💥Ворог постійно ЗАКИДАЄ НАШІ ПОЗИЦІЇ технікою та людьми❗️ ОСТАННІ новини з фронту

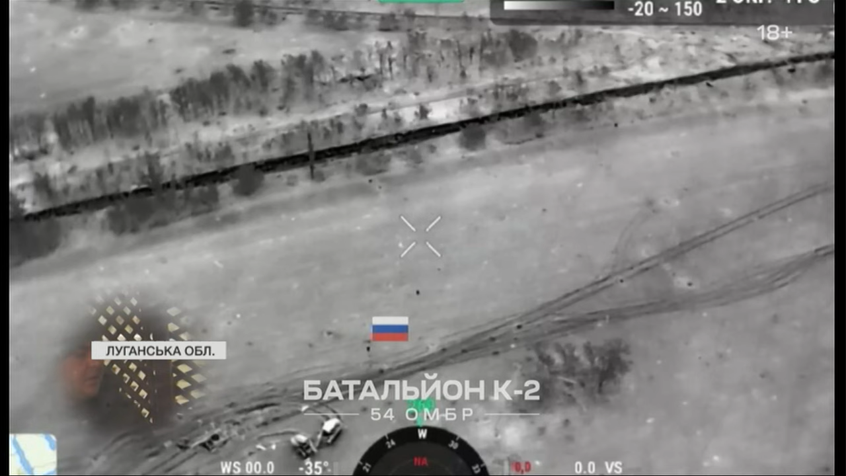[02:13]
Тут ми спостерігаємо, як ліворуч від укрепа вийшла група противника. Саме ранок, туман. Але наша аеророзвідка їх дуже вчасно спостерігала.
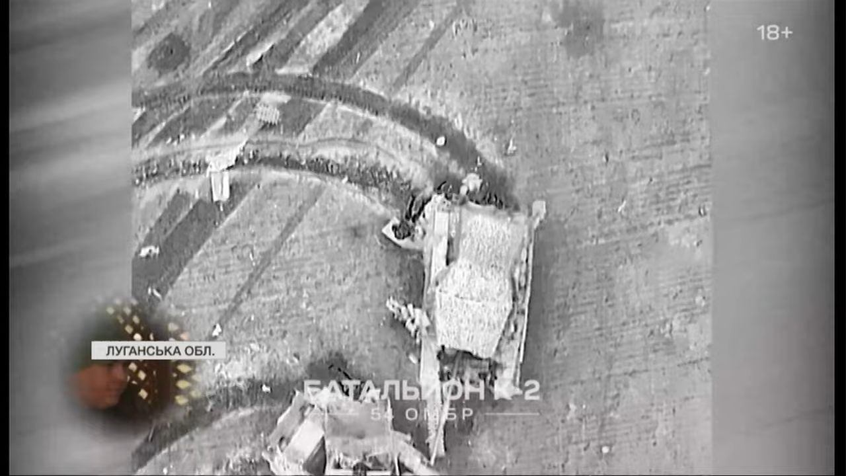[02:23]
Ми одразу почали працювати по ним скидами.
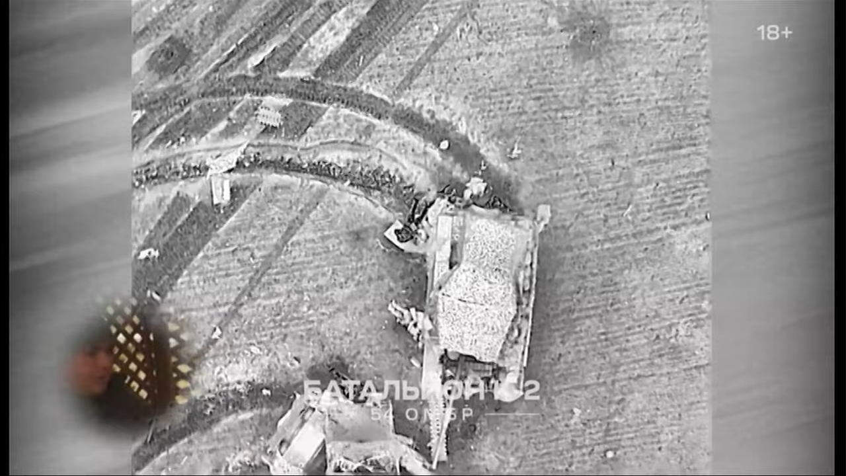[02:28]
Минулої доби загарбники за підтримки авіації проводили штурмові дії поблизу Греківки.